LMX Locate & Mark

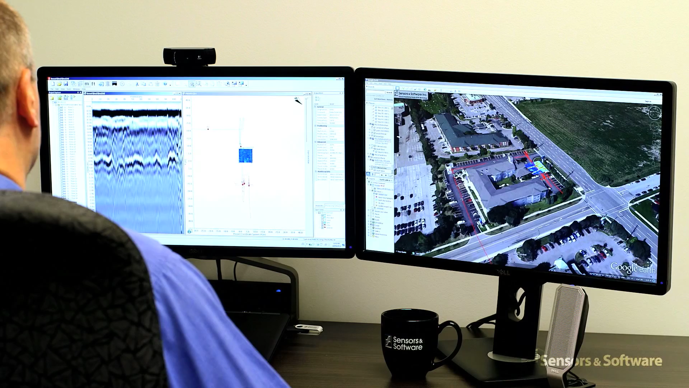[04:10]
easy interpretation and processing as well as advanced report generation.